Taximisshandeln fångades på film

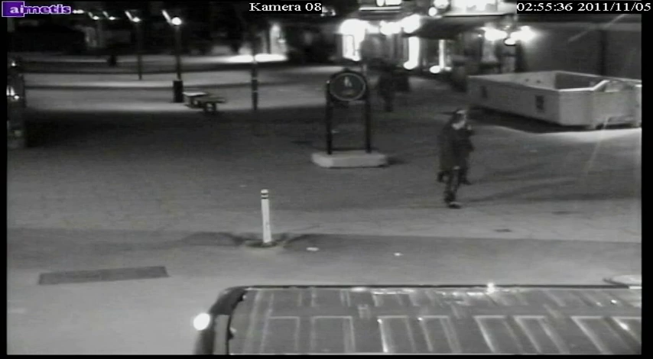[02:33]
Efter rånet springer de över Nybron och försvinner vid stadsparken. Nu vill polisen ha tips. Vet du någonting? Ring efterlyst 08 702 00 90.